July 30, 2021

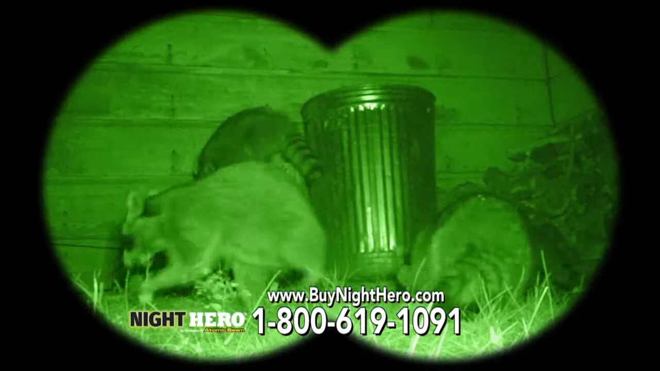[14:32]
eating critters or spot thieves before they even get close call